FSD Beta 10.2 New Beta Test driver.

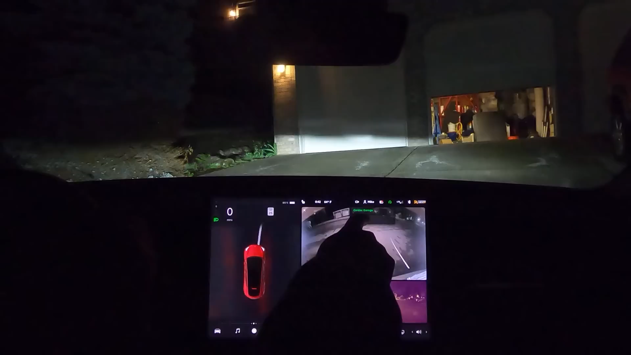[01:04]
interesting right off the bat i notice the right here the uh controls for the garage door opener have changed they're smaller than they used to be which is a very welcome
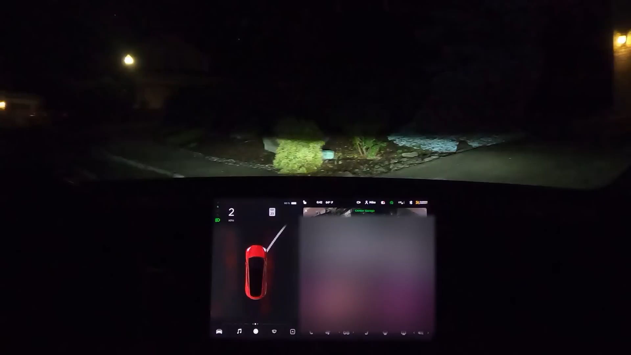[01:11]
change okay here we are
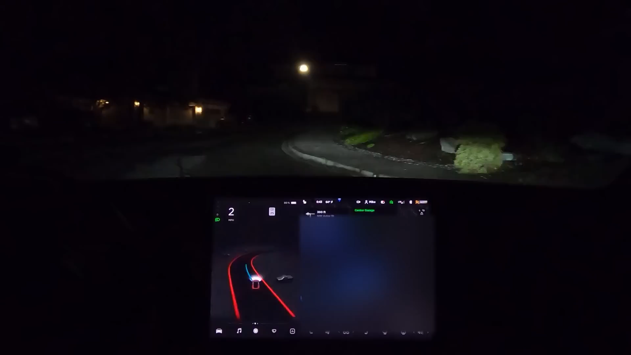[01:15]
little neighborhood and
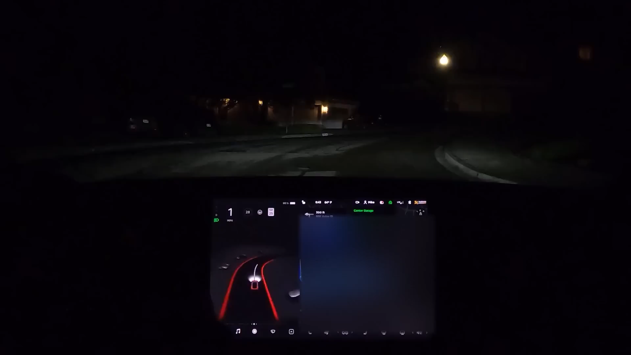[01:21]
here we go a little fast around this corner uh it's set to 28 i do have left on to the northwest set three over the speed limit i'm gonna go ahead and change that right down to the speed limit that's something i'll want to change in controls here's the stop sign we're stopping a little far back and we're nosing up to it that's good this is where it really should have stopped it looks very nicely done
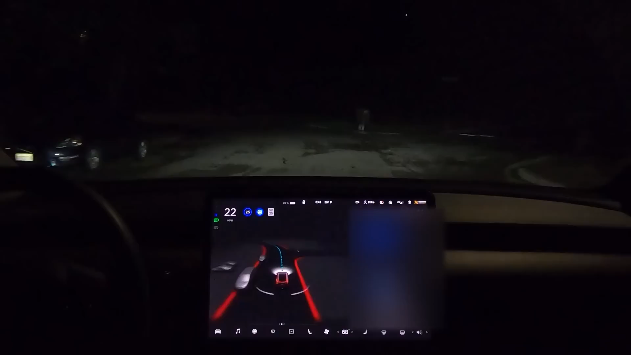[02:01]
acceptable but just a little aggressive i would not drive this fast in a neighborhood but that is the speed limit i'm gonna go ahead and slow it down a little bit here whoa okay i just had to intervene it was gonna go the wrong way around this little island here okay let's send the clip
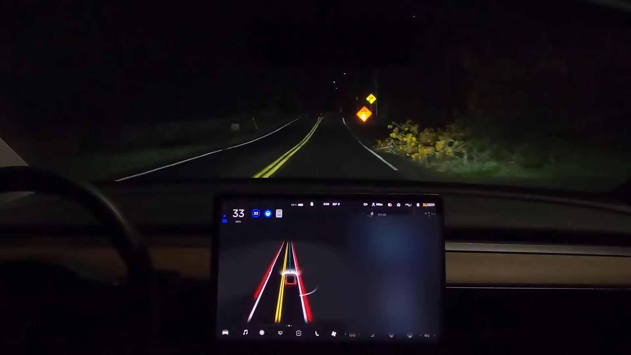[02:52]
okay there's a little construction around this corner up here i'm not sure if the cones are still out right on to northwest 43rd avenue i need to change this i'm going three above the speed limit i need to change that in settings that's my fault i had that three above set prior to getting fsd beta in 500 feet turn left onto northwest sierra street
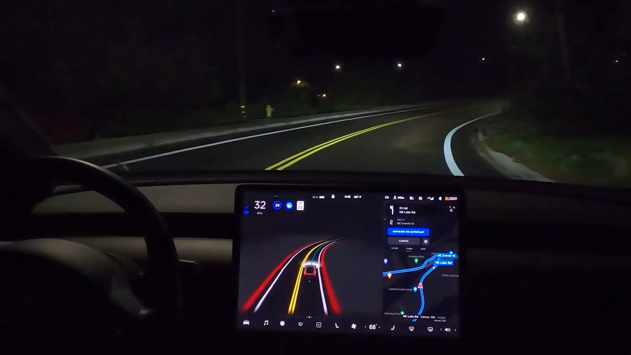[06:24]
one if you're turning left and one if you're turning right separated lanes as opposed to just entering the traffic circle started to go for that turn lane but caught it all by itself the only intervention i've done is the first one uh just was going to go the wrong way around that island to stay on northeast lake road okay now right here at this sign is where it should go left right in here oh very confident now enter the roundabout and take the second exit now it's a little confused here
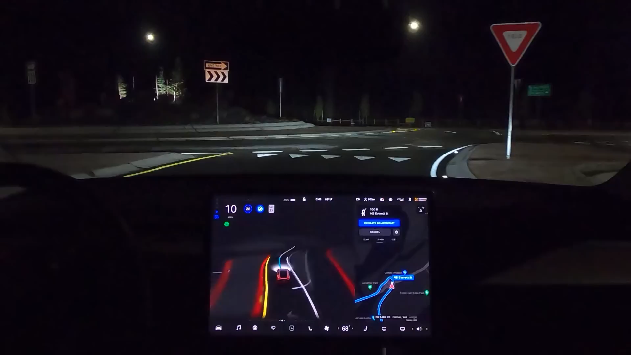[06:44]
it stopped it didn't need to but like i say a lot of humans stopped at that same place hard to figure out the lane a lot of humans have the same issue but it got in the right lane not bad going about that roundabout not bad at all like i say a lot of humans the first time they see that have just as bad or a worse time going through that